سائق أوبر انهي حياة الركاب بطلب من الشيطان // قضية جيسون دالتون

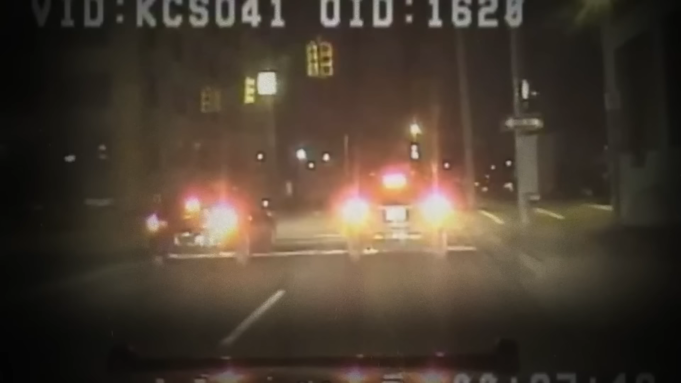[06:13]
ولكن على الساعة اتناشر بعد منتصف الليل زابط شاف عربية شفورلي سودا بتنزل ركاب عادي جدا واضح انها اوبر بس فضل ماشي
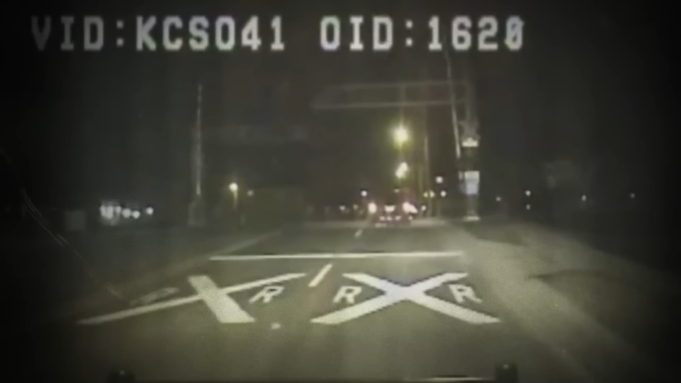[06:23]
وراها بالراحة وفي نفس الوقت طلب الدعم من الشرطة اللي حواليه في حالة ان الشخص ده لو فعلا القاتل فاكيد حيكون مع سلاح وبعد دقايق الزابط شغل السرينة بس بدل ما العربية تجري هي وقفت بكل هدوء ولما الزابط طلب من السواق ينزل